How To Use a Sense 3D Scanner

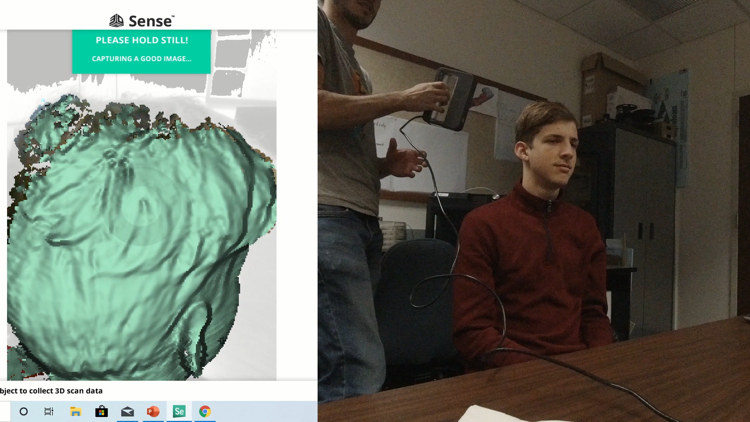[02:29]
the computer screen at all times be sure the subject sits very still
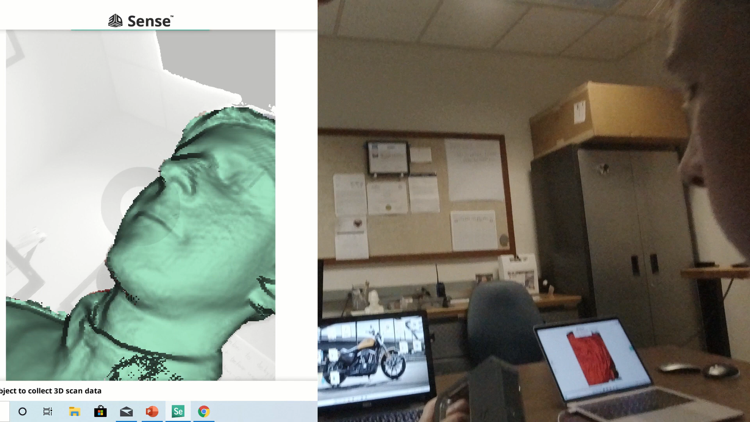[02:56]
when the scan is complete press the green finish button sense will display your scan
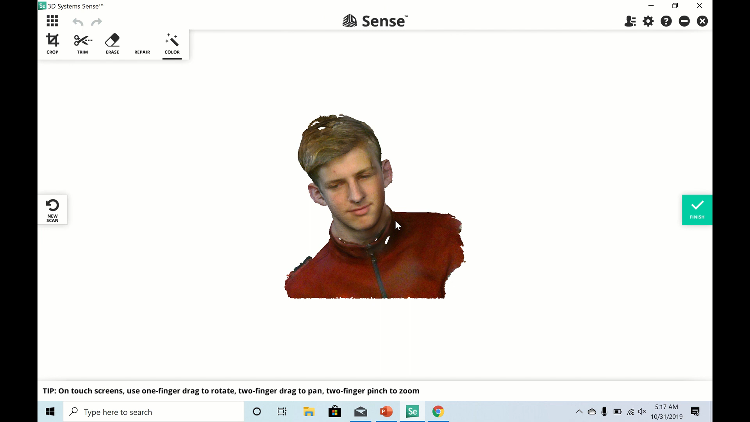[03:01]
click and drag to rotate around the model click the mouse wheel and drag to pan
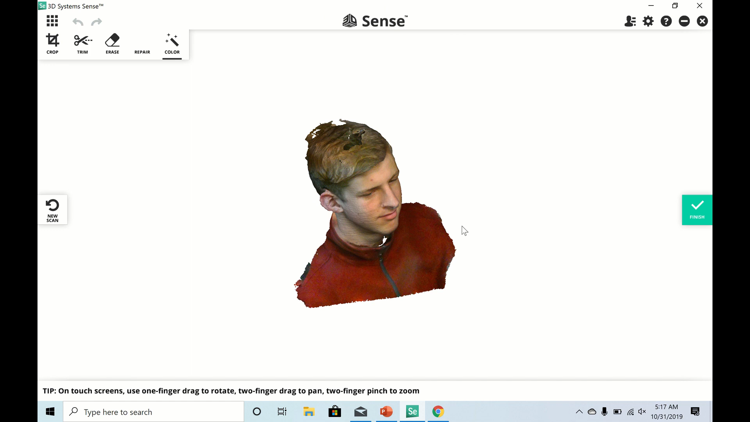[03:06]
along the object as you move around you may notice some holes in the model click the
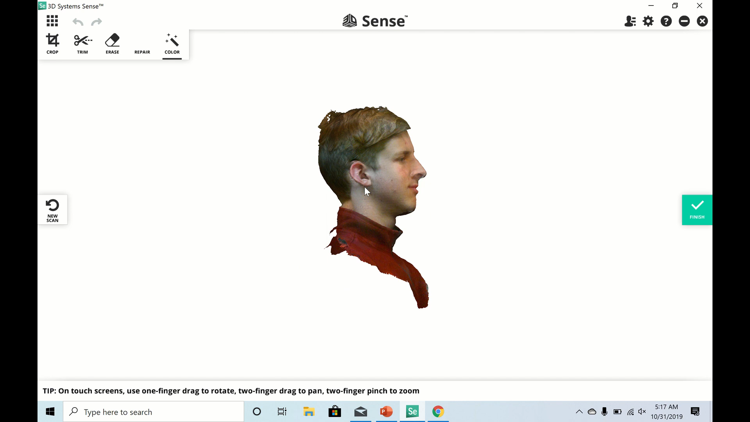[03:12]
solidify tool under the repair tab this will fill all the holes in the model and make it
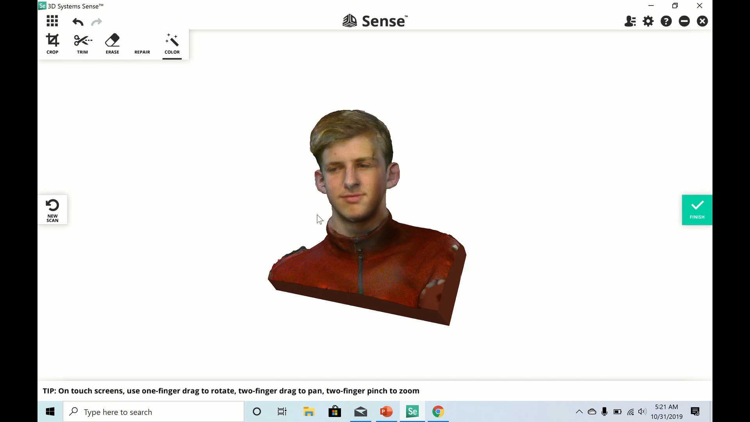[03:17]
a solid object you may see some odd protrusions on the model click on the erase tool and
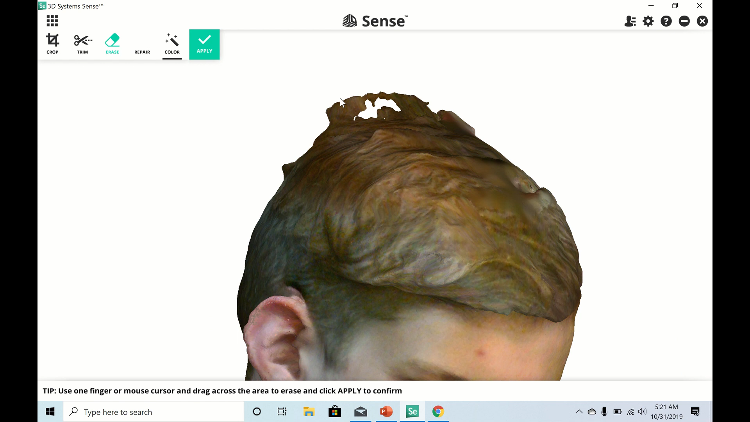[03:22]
select the surface you want to erase when you are done click apply this will take some practice you may need to go to the opposite side of the protrusion and erase that side to completely erase
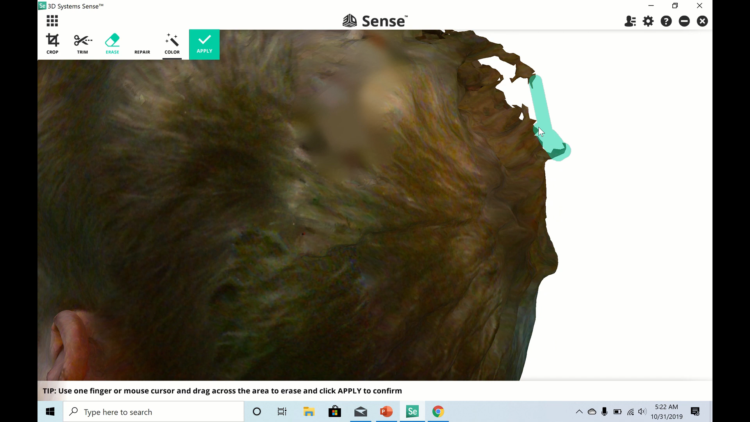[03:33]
it this is because the erase tool only erases the outside of surfaces when you are done erasing use the solidify tool to fill in any new holes the erasing process is the most difficult it takes a lot of practice and can be frustrating